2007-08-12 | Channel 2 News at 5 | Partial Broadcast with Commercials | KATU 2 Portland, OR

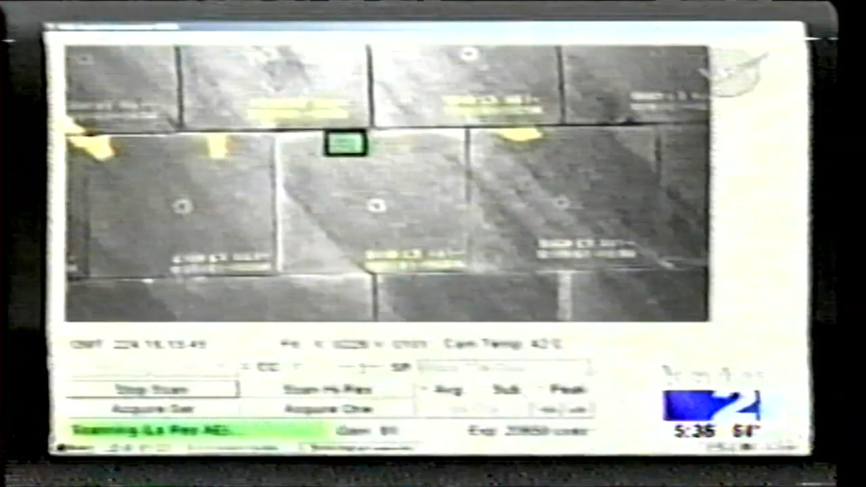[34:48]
Today, they got a closer look at the gash and a three-dimensional analysis of how deep it was and how much of a problem it could cause.